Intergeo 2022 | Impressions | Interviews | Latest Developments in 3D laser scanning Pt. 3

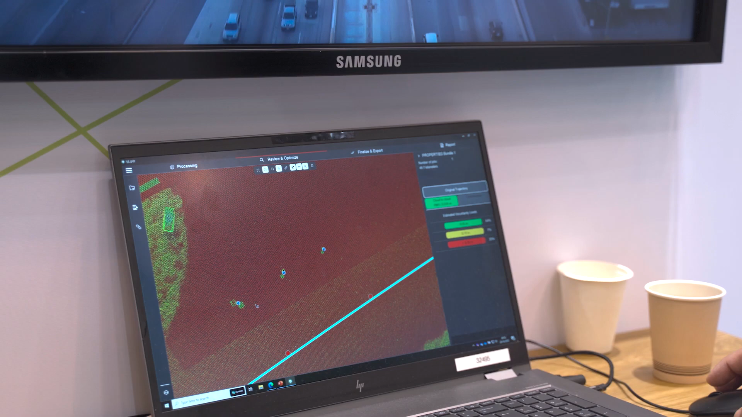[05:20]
I'm testing a different kind of control point for the software will detect.
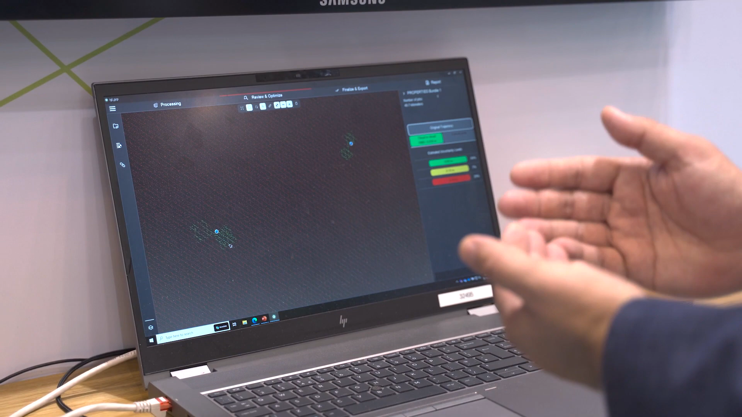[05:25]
So here you see, for example, the difference between the control points and the data measured by us and the judge.
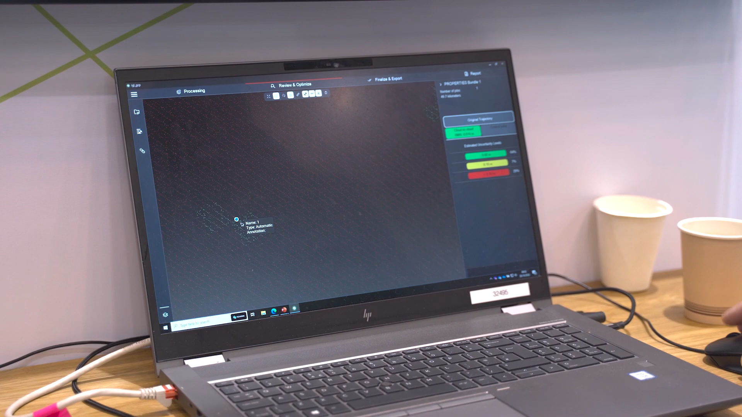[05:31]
So a couple of centimeters offset, that at the end of the day, with the technique, we will adjust. As you are pretty close with the what's come from the system to your control points. I think it's not so big difference.
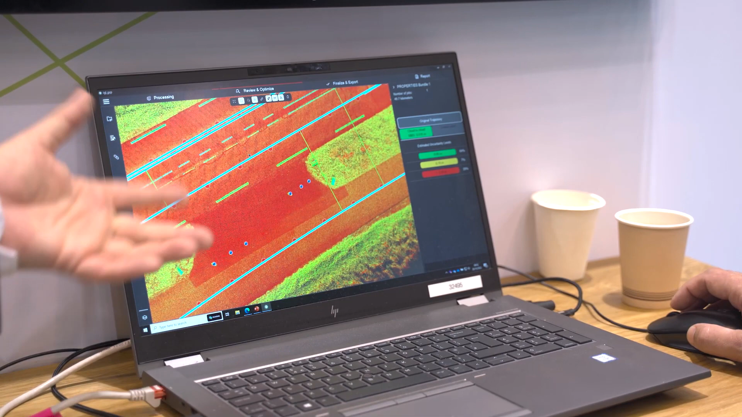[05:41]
No, but we are used to support customers, for example. What is the, which sensor we see here now? Is this the, sorry, again? Is this the short range sensor or is this the long range?
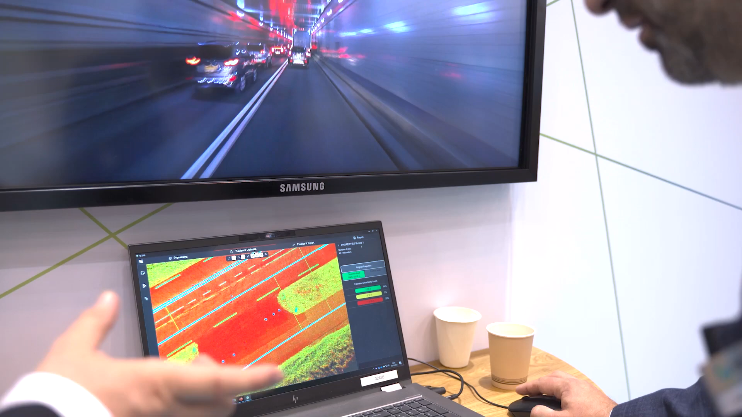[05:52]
This is the long range sensor. Can you go a little bit out that we see what we can see on site?
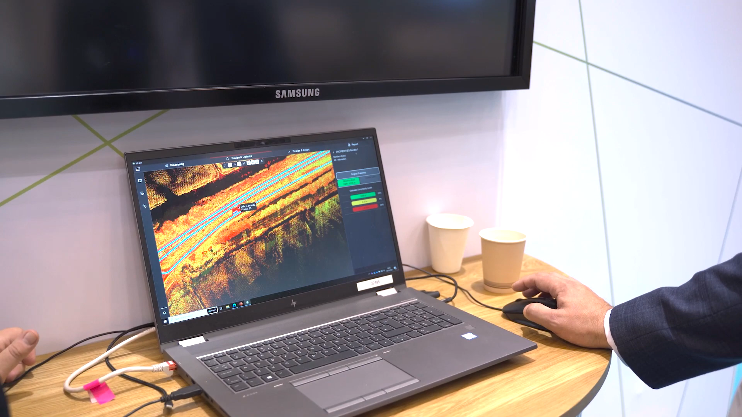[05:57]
But to be fair, we are not taking all the advantage of it.
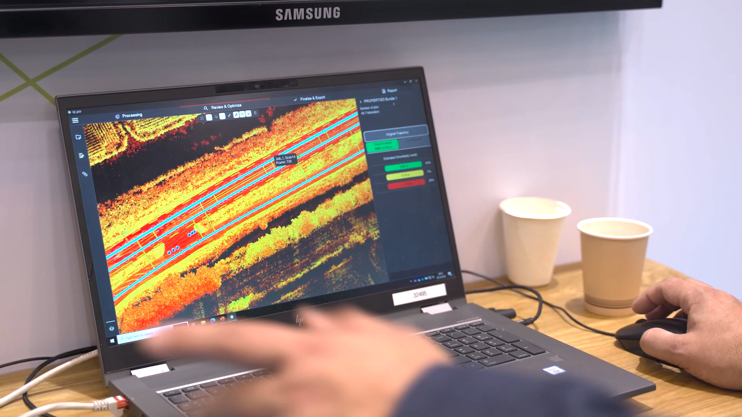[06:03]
I can show you the data from Abu Dhabi for the high buildings and you will see the advantage.
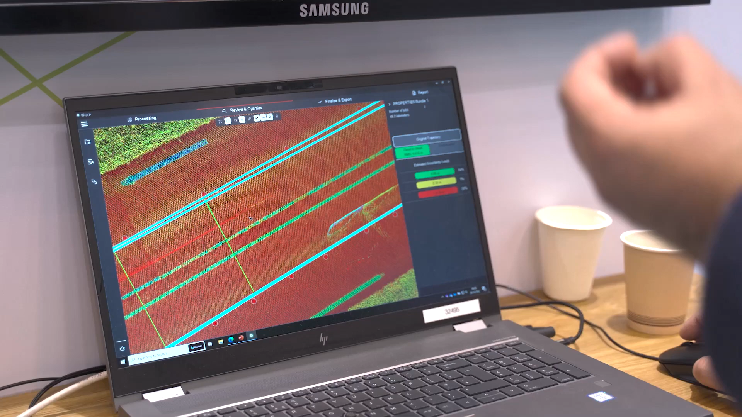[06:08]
But what you will see here is five passes. We drove this road five times. This looks very good.
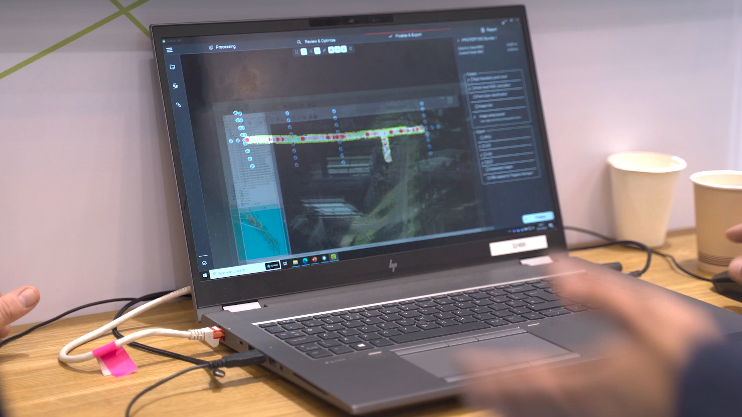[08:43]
So it's a quite efficient machine learning, artificial intelligence that is now able to detect all that. And for example, in our software, you can see the amount of different layers that we are now able to identify.
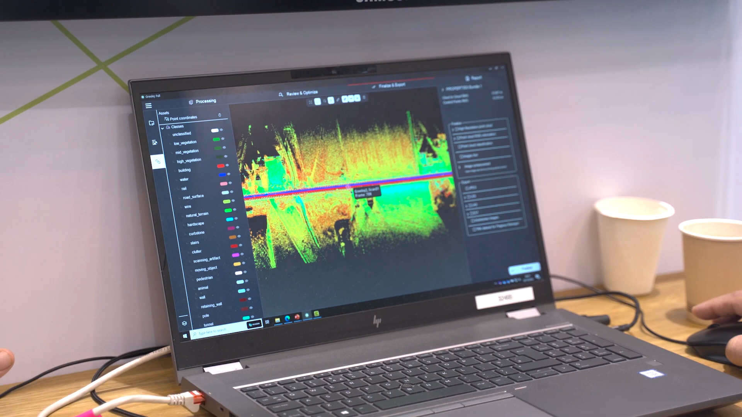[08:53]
And lots of companies, for example, working in utilities, they would like to find all poles and power lines. Yeah. And now we can see here all the power lines. But if I select in the software by classes,
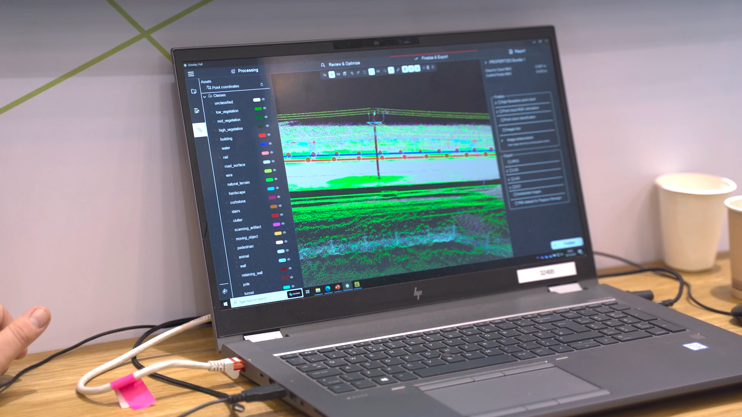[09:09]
you will notice that the power lines will have a different color. It's also very good how that the point cloud is, that you can detect it.